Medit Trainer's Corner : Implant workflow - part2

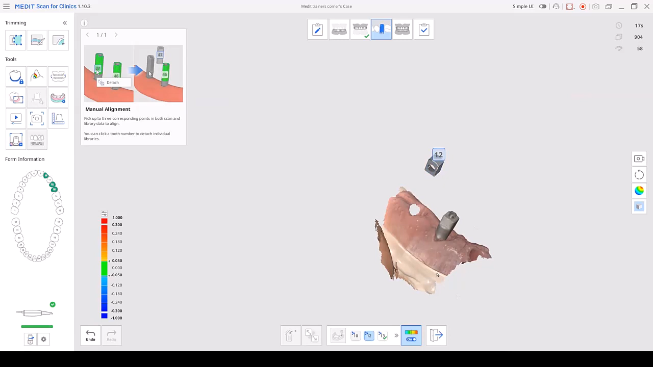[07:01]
Okay. And what I like to do is I like to zoom in as much as possible. And I am going to select three points and match it exactly to those three points.
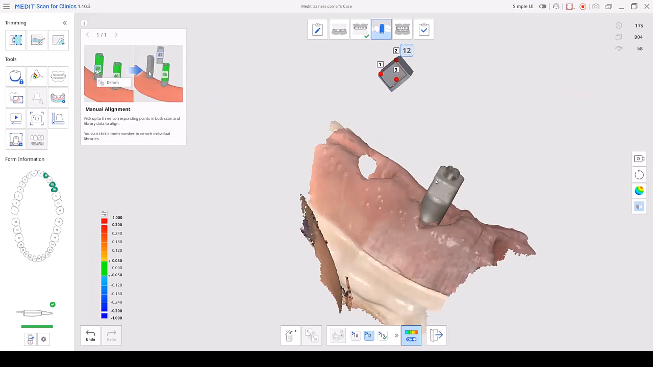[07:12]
Oh, let's try it again. I'll do it from the top.
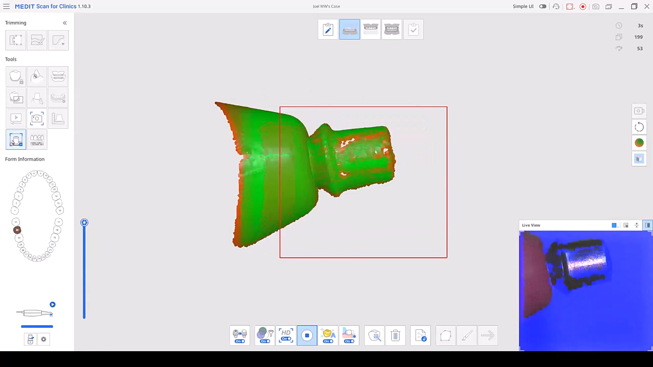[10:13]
And keep an eye on your live feed. You want to make sure that you're right on the custom abutment. And it can be a little difficult.
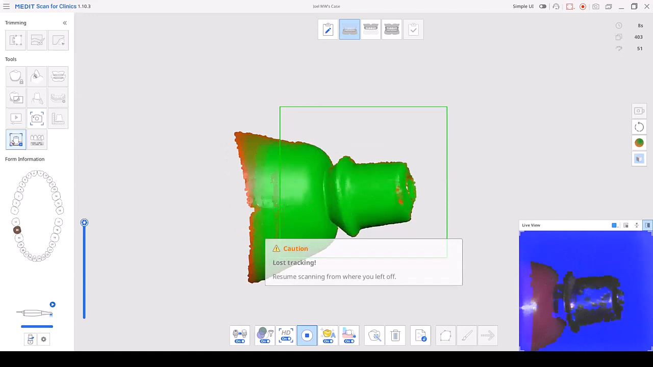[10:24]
Make sure that there's no overhead light. It can lose track.
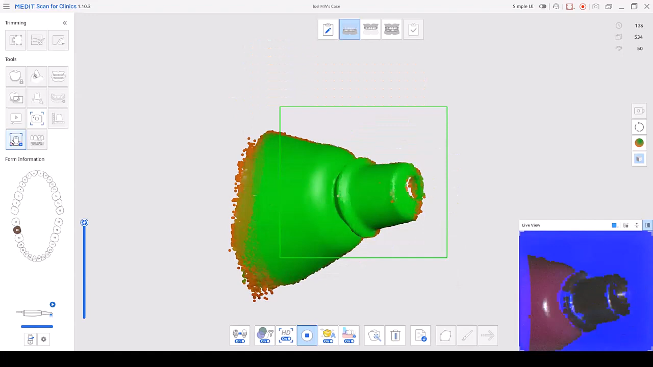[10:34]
Another thing you can do,
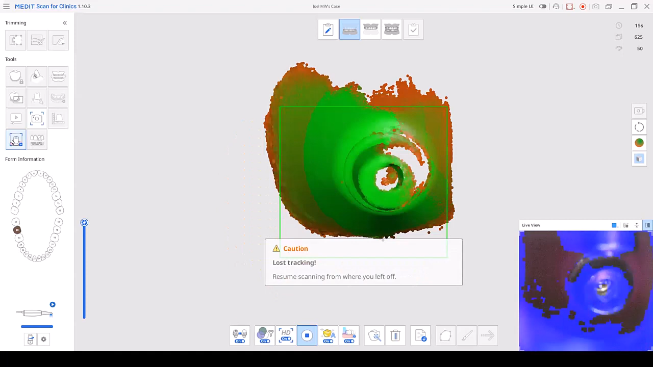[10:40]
and I advise, is turn on your high definition. Your HD mode. That can help.
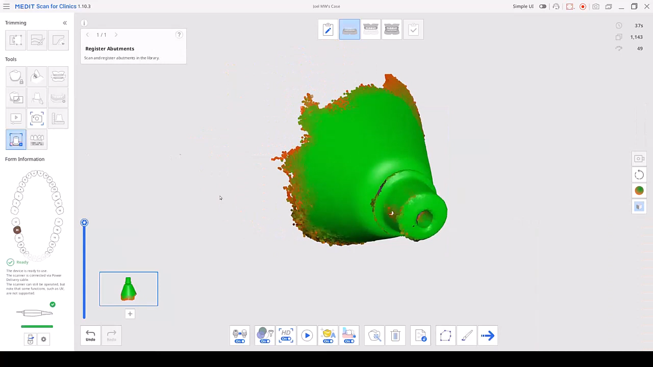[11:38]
I won't bore you with this too much, but as you can see, here is our custom abutment.
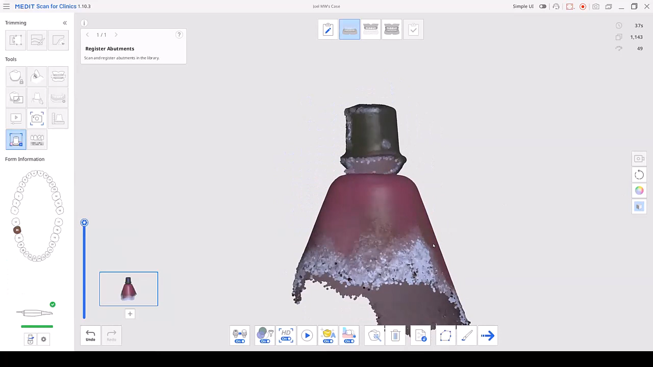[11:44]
I can touch on that area just to see if it can fill in that void.
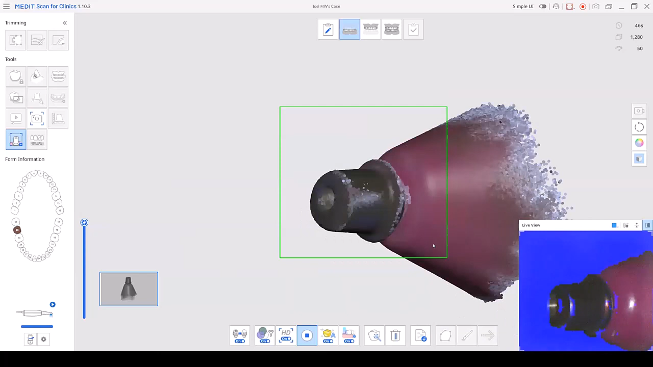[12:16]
Next step is to clean up this area. So, obviously, we don't need this whole area.
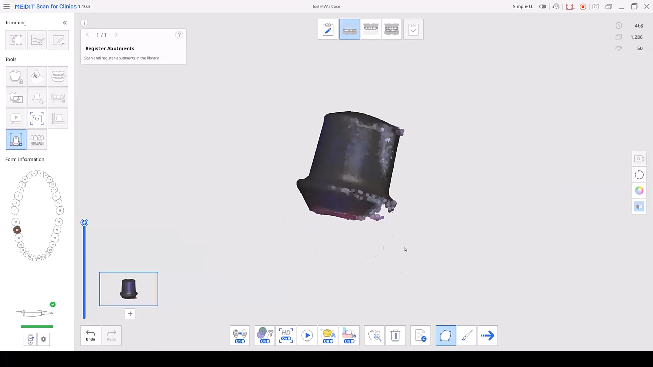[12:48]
Okay, once it's ready to add to the library, we're going to hit this merge abutment.
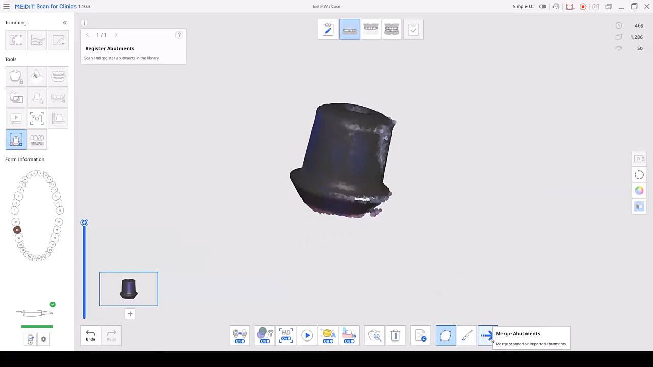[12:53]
And that's going to add it to our library as a single use.